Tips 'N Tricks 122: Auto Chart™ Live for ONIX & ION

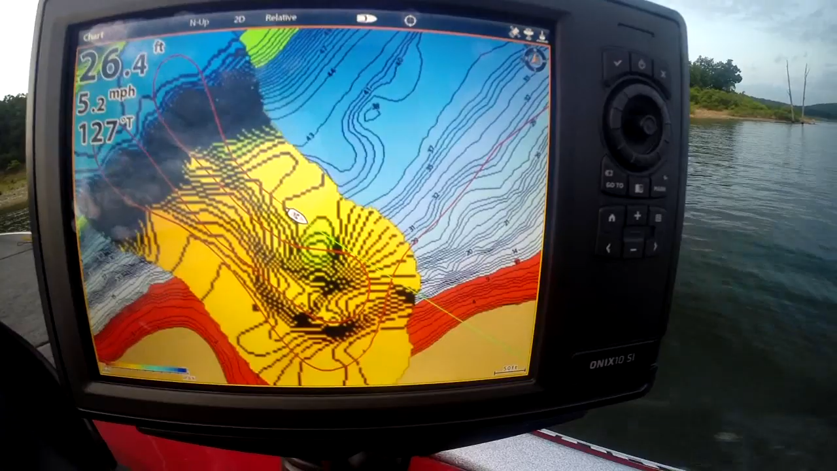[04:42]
On screen: depth 26.4 ft, speed 5.2 mph
It's learning what the bottom is down there. The intersect lines. We're going to try to get that tip of that point and then we'll start showing you how to really fill in this map.
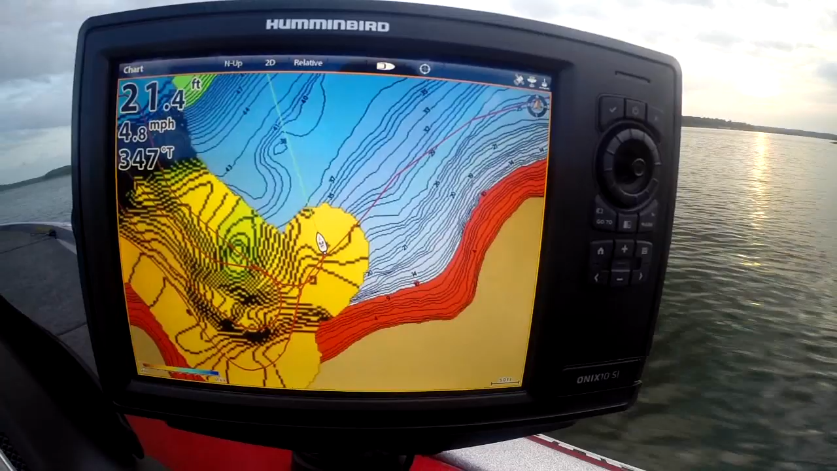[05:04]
On screen: depth 21.4 ft, speed 4.8 mph
It's amazing.
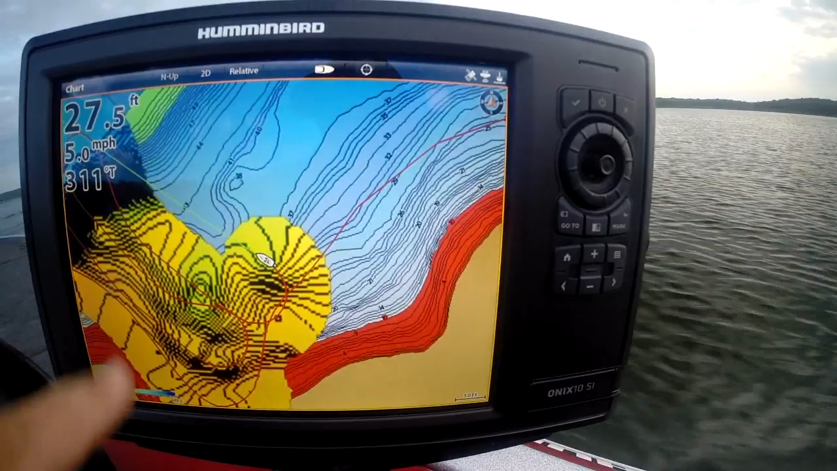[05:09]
On screen: depth 27.5 ft, speed 5.0 mph
You can see exactly how far pass to pass if you want to make the most minimal lines. You can see the drawing area of the auto chart live. This is a world changing. The game is changed again by Humminbird. Custom mapping in a matter of seconds. Instantly. Not even seconds. Instantly. Now we've seen the tip of that point. Now we're back over our bluff here. Now we're going to really start filling this map in.
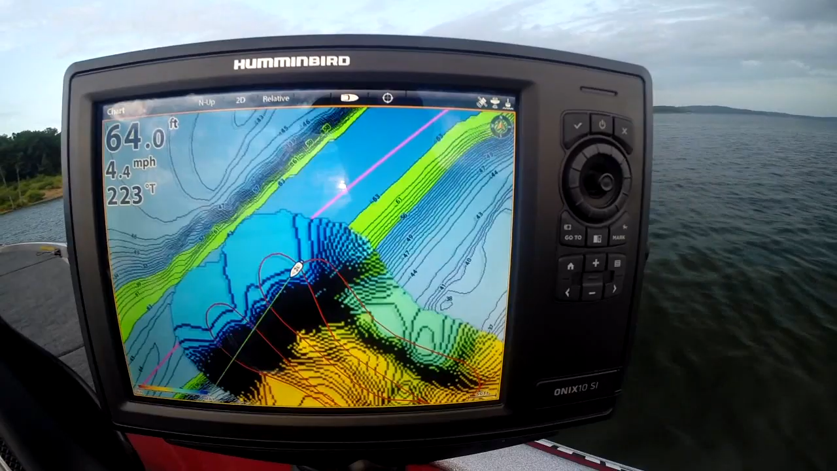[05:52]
On screen: depth 64.0 ft, speed 4.4 mph
We're going to do crisscross patterns to really learn everything there is about this point. It's a little small point, but this is exactly the way you could do this. is you can build you can build data for that special fishing location.
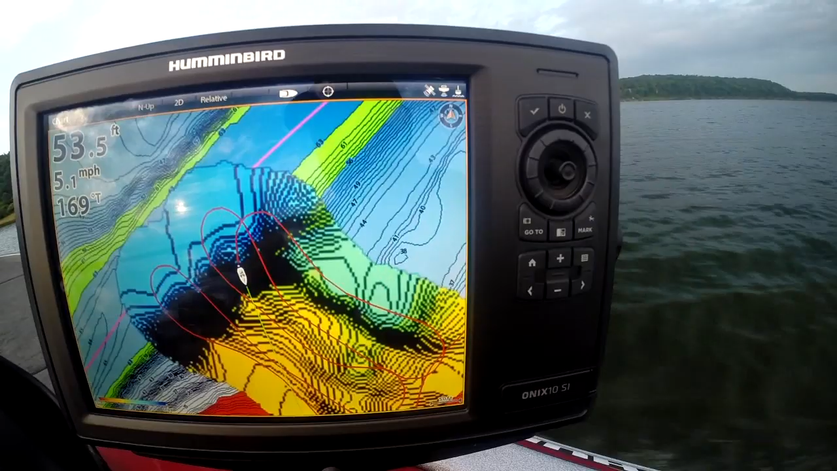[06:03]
On screen: depth 53.5 ft, speed 5.1 mph
And you can run up to eight hours on an onyx, and then you can transfer it to a zero line card to save your your maps. See now we filled in a little bit more up there in the shallower water. Look how that map is just
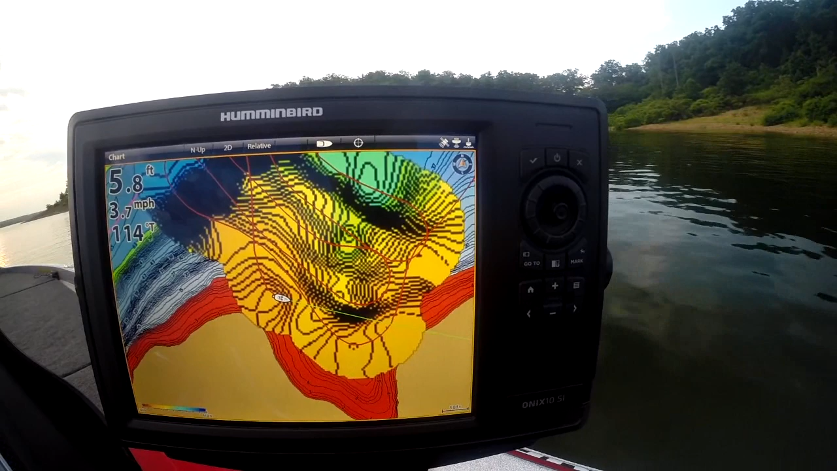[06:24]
On screen: depth 5.8 ft, speed 3.7 mph
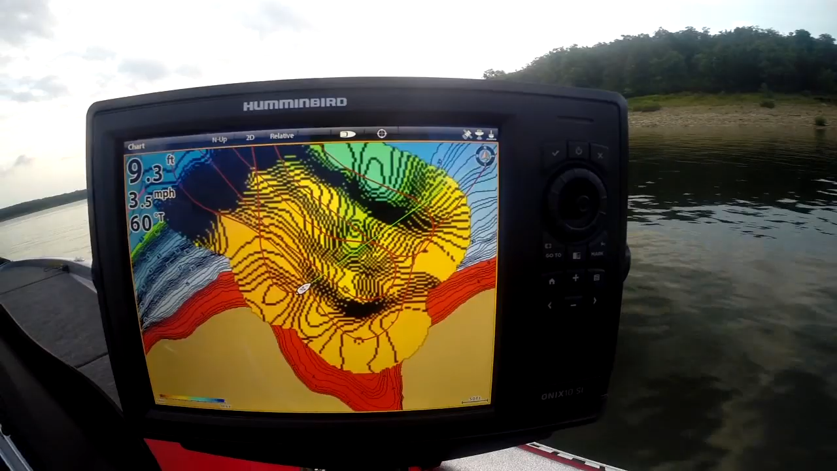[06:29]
On screen: depth 9.3 ft, water 60°F, speed 3.5 mph
the more you run the more data you're going to add to your unit. and it's going to know every little point. Look at these little points and stuff out here.
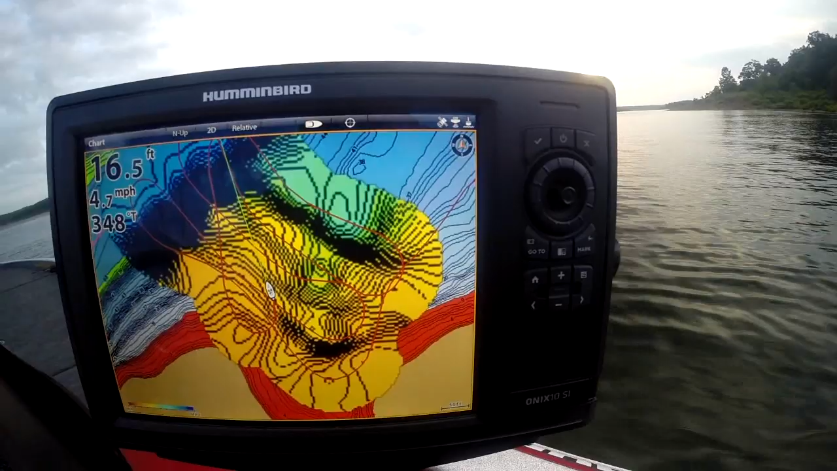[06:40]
On screen: depth 16.5 ft, speed 4.7 mph
You find an area that you really want to learn more about AutoChart Live is going to teach you everything that's underneath that water.
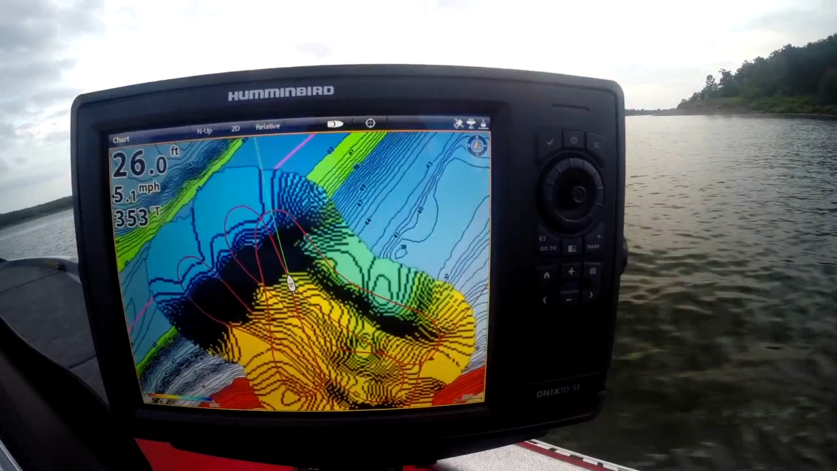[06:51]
On screen: depth 26.0 ft, speed 5.1 mph
Look at how it's starting to fill that it filled that in a little bit more before the drop-off.
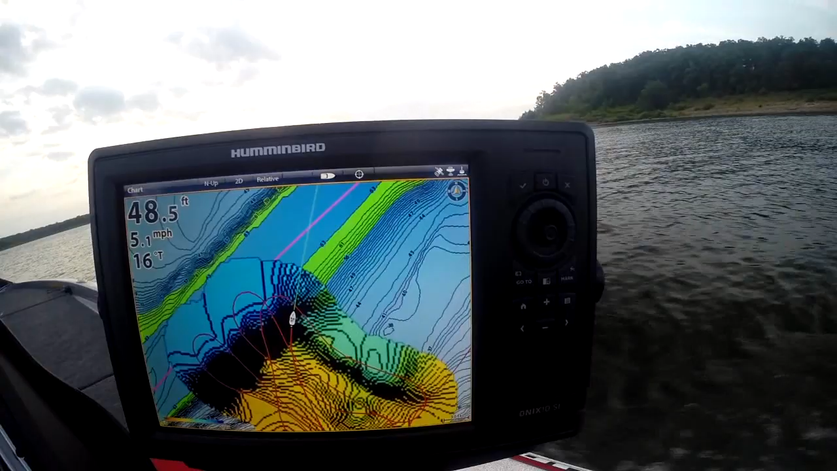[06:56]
On screen: depth 48.5 ft, speed 5.1 mph
The drop-offs are going to make it darker, but amazing good stuff and only from Humminbird. They're the ones that are thinking and innovating, coming up with new ideas.
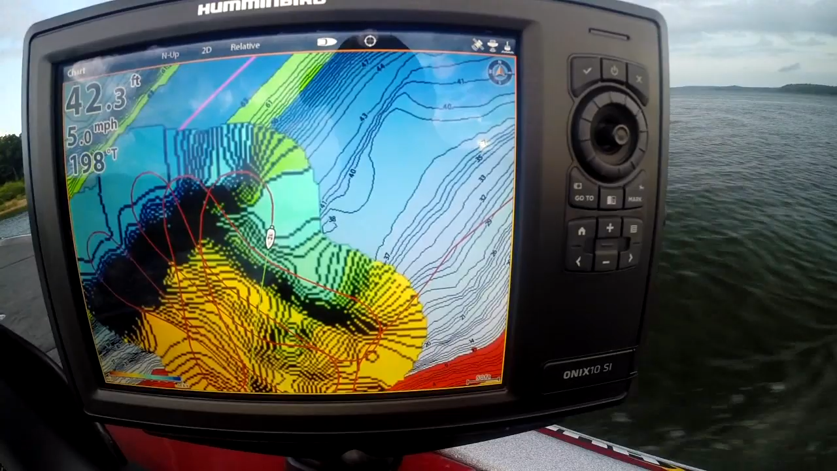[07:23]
On screen: depth 42.3 ft, speed 5.0 mph
This is a neat little point, but it's got some neat little structures on it that you got to know where the good stuff's at to learn how to catch fish and that's showing.
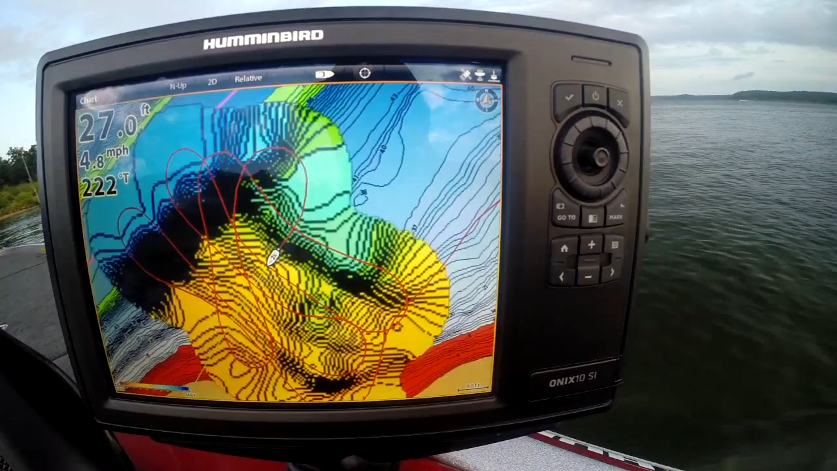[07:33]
On screen: depth 27.0 ft, speed 4.8 mph
Look at this brake line that's out here. So simple, so easy, so Humminbird.
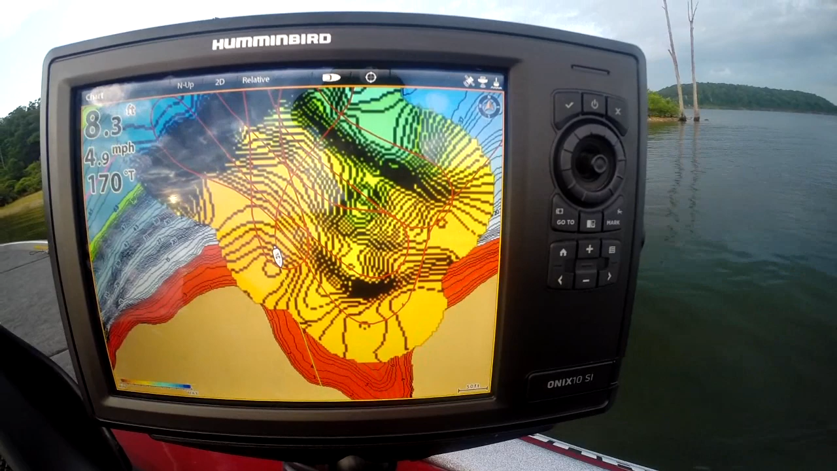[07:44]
On screen: speed 4.9 mph
That's what Humminbird is all about, making life simpler and easier.